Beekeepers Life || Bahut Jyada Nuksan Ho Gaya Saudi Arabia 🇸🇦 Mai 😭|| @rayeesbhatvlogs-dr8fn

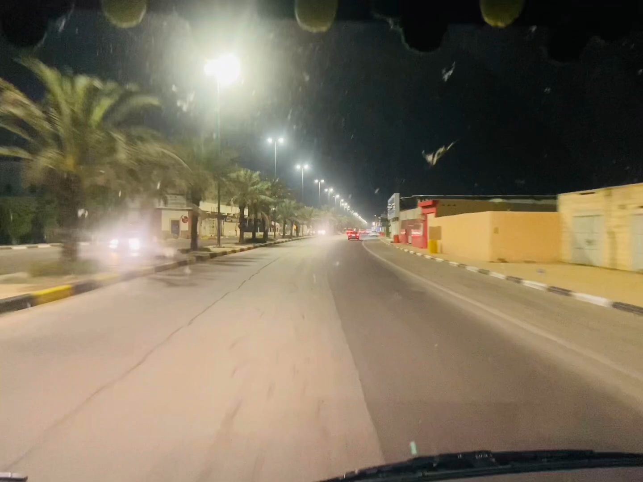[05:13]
यह city पूरी अंदर से है, बाहर से रोड है इसका, लेकिन यहाँ पे कुछ नजार है, बहुत ही अच्छे है, फूपसूरे देख,
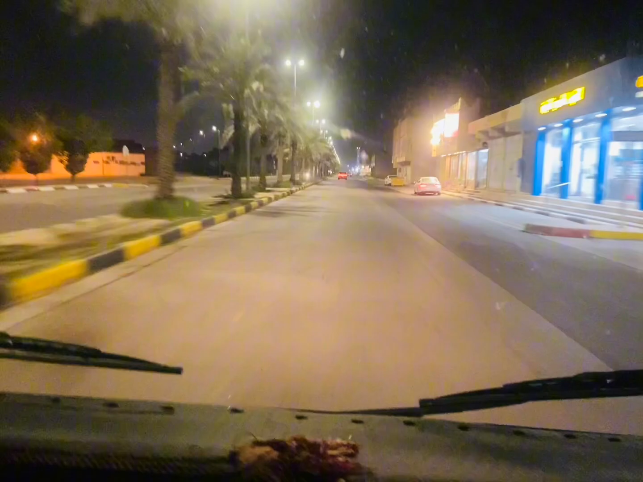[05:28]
इस city में अच्छे बड़े बड़े mall है,
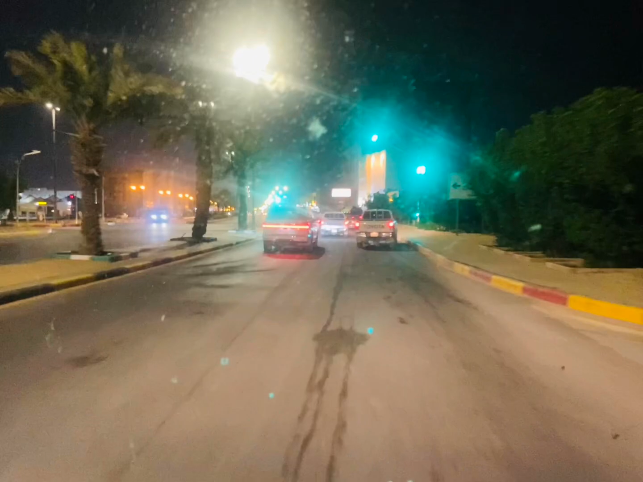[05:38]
यह आपको सामनी पहला mall नजर आ रहा होगा, लाइटिंग नहीं दिख पा रहा है, वो सामनी जो है न,
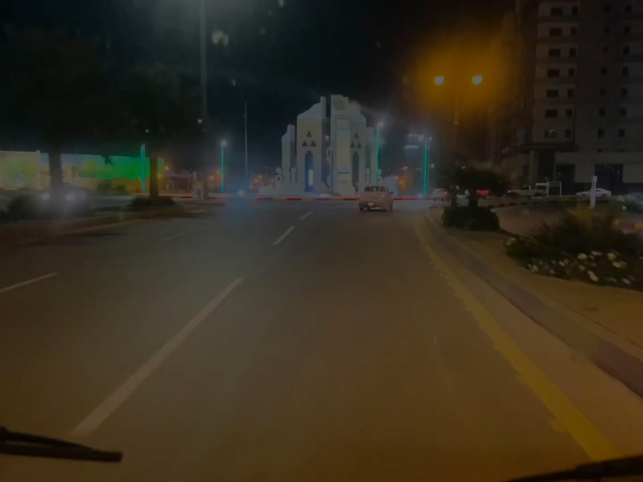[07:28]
जाएस, यह चैक करो यहां से नजारा यह देखो, यह बहुत खुरूबसूरत है यह बीच में
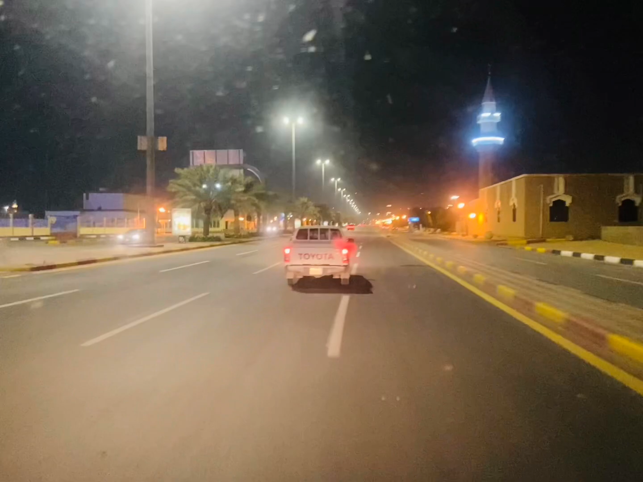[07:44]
आगे, यह बाएस, फैइंली यह चैक करो,
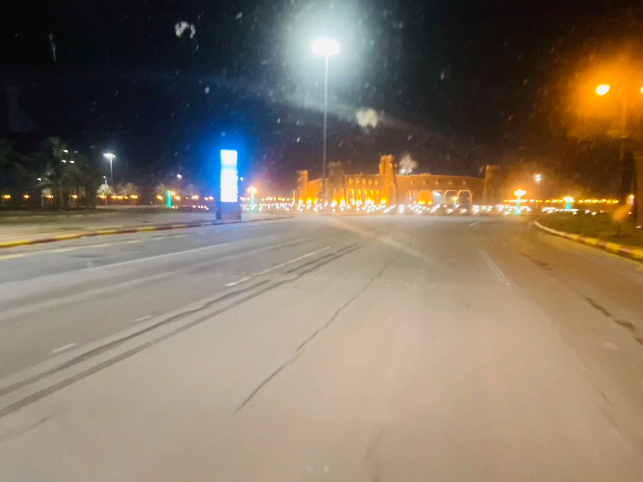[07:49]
कि मैं आप सिटी से बाहर निकल गएं, लेकिन बाहर निकलने के ताइम पर जो लश्ट पाइंट
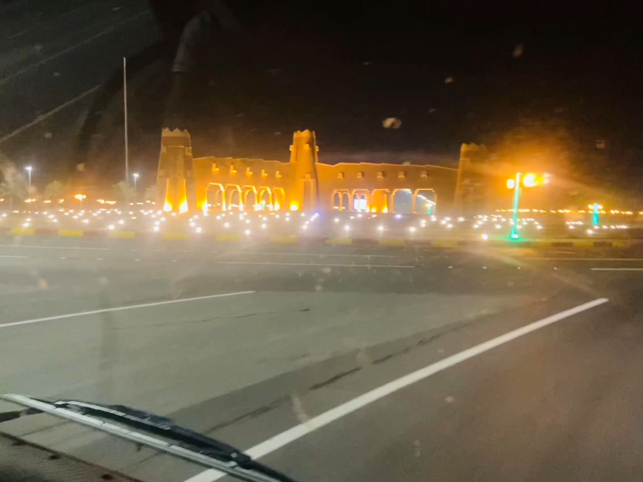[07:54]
थे ना बाहर निकलने का कितना अगुबसूरत है यार यार ये देखर ऐस साइड़
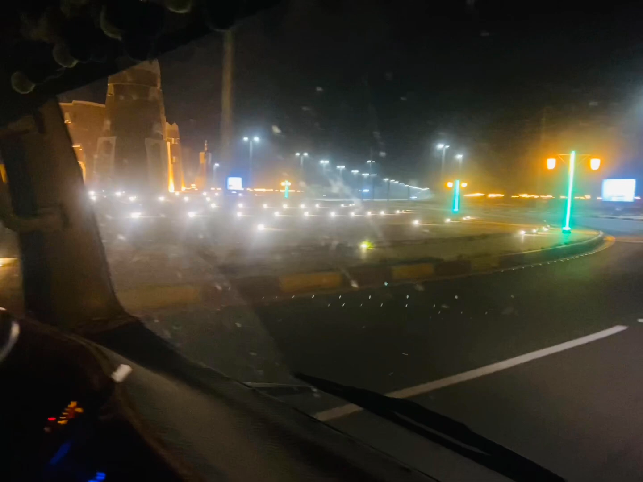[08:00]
दिखाना मा ओना रुट कर दो हुट खुब सुरत है है यार यहासी हो दिखो आर।
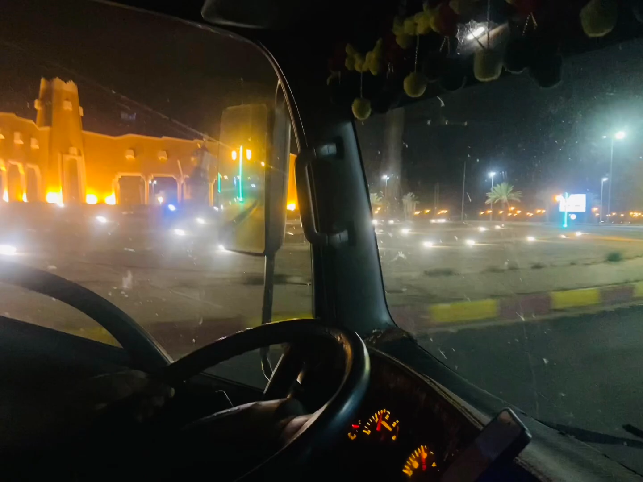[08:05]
और वह है कितने खुब सुरत आझात नायिटिम लगाई गया है
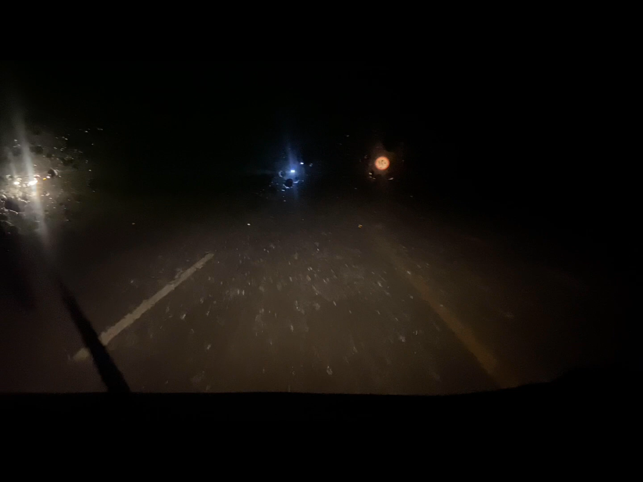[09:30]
10 मिनट की बारिश ना यहां बहुत कमाल की बारिश होती है चेक करो पारिश ना को क्या ही बताए जो फोड़ी थोड़ी रुक रही है चलो खाना खाके निकल गए हम तो अब रूम पी पहुँचेंगे वापस